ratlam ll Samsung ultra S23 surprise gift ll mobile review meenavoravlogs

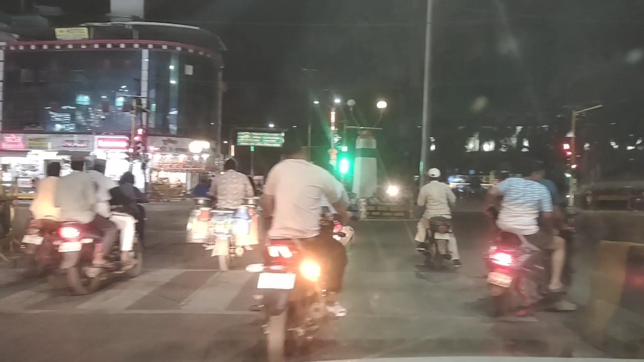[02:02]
देख सकते हैं आप मेरा खुबसूरत रतलाम की सुंदर था
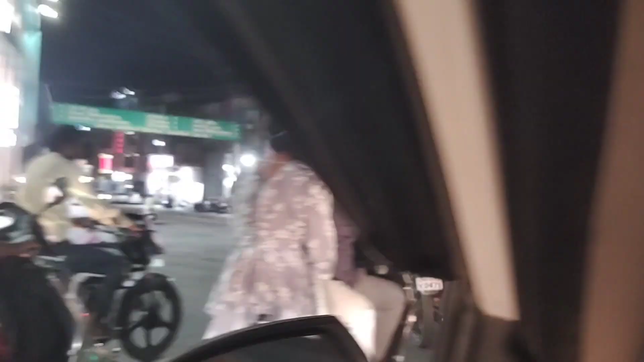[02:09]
बड़े-बड़े मॉल्स शॉप्स और बहुत सुंदर
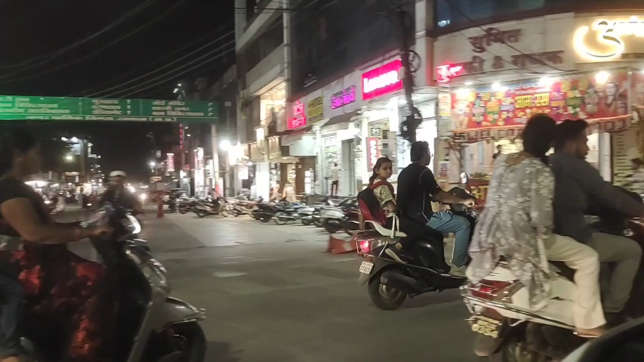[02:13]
एरिया यह सबसे फेमस रतलाम का और दोस्तों अब हम चलने वाले पावर हाउस रोट इस रोड को कहा जाता है पावर हाउस रोट यहाँ पर बहुत
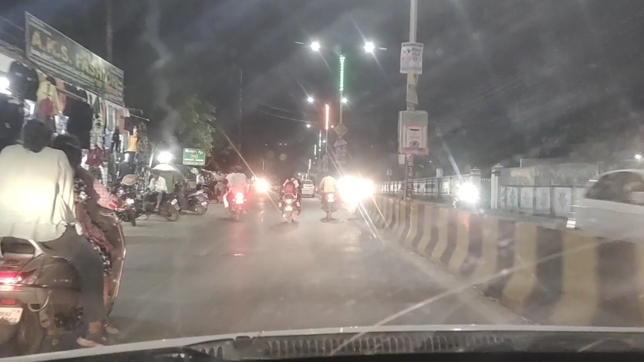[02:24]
अच्� चुरायब को क्रोस करेंगे वो है सेलाना बस स्टन चुराहा देख सकते हैं क्रोसिंग है वेटिंग में
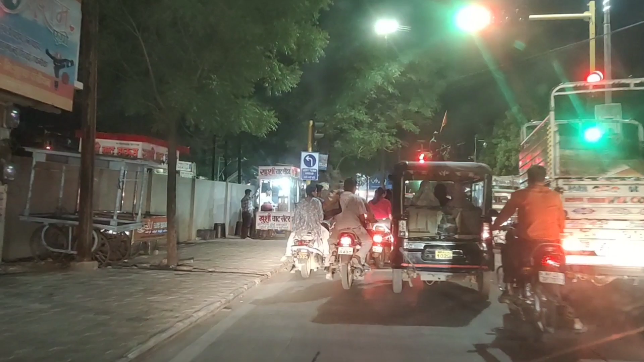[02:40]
गाड़ियां खड़ी है और अभी
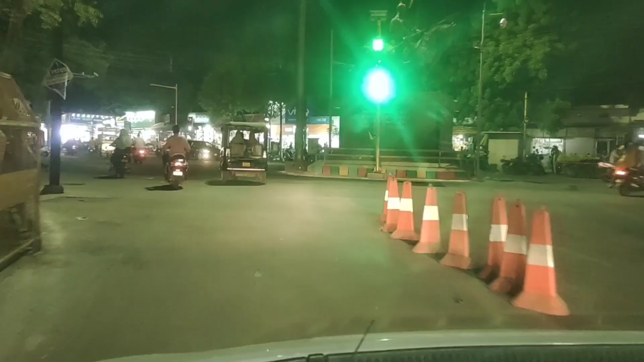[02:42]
हम क्रोस कर लिए हैं यह है सेलाना बस स्टन चुराहा सामने सारी एलेक्ट्रोनिक्स और मुबाइल्स की शॉप है दोस्तों इसी में एक
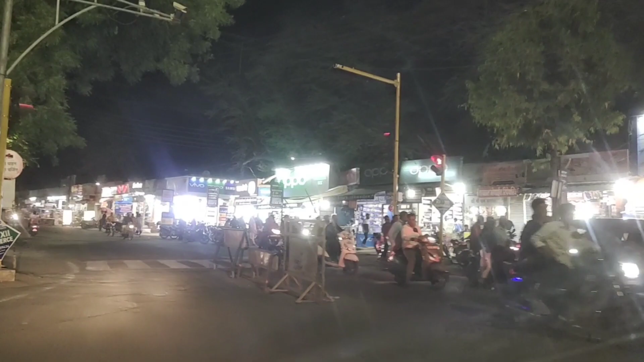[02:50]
शॉप है जहाँ आज मैं जाने वाली हूं शॉपिंग करने वाली हूं गाड़ी पार्किंग की जगा
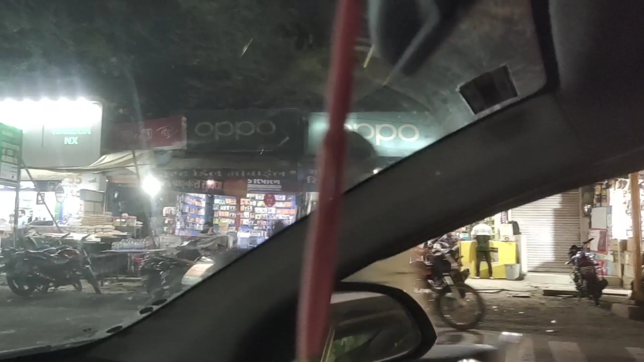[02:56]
वहां पर नहीं है इसलिए संतोजी गारी साइट में लगा रहे हैं यही गारी पार्किंग कर